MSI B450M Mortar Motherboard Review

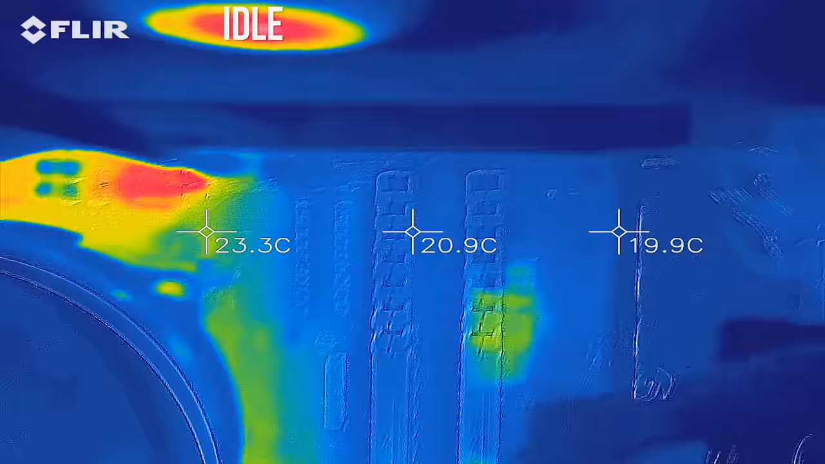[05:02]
Here's what the heatsink areas look like at idle using a thermal camera around the mid 20s,